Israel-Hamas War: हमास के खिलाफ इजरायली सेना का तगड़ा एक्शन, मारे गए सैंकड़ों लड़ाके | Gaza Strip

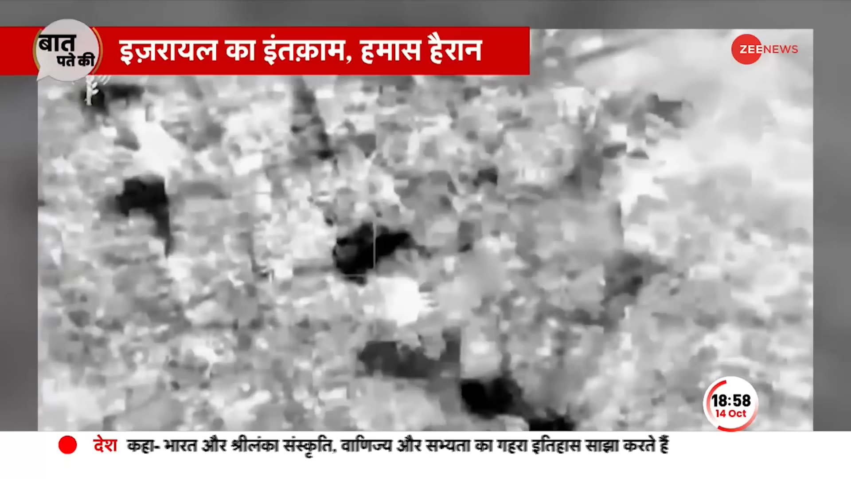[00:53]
اسرائیلی سینہ کے مطابق اب تک اس نے حماس کے 1500 سے زیادہ آتنگیوں کو جہنم پہنچا دیا ہے جس میں وہ آتنگی بھی شامل ہیں جنہوں نے ساتھ اکٹوبر کو اسرائیل میں گھس کر نرسنگھار کیا تھا
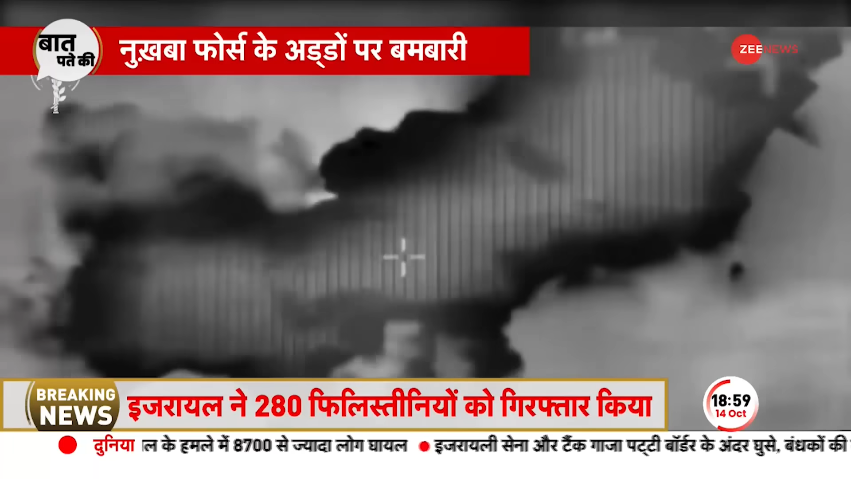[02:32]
اسرائیل ڈیفنس پورسز کے مطابق تتاکت نکبہ اکائی میں ایک کمپنی کمانڈر علی کادھی کو درون حملے میں مار گرائیا